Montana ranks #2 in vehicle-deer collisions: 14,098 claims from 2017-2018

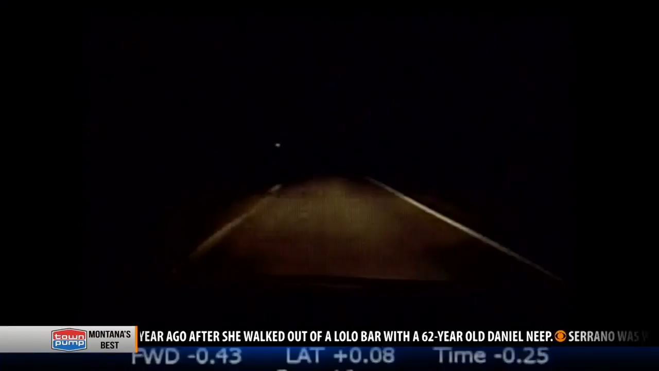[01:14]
As you can see from this dash cam, it is really hard to see deer crossing, and once you do, it is almost too late. McLaughlin says in this split-second decision to try and slow down, but never, ever swerve.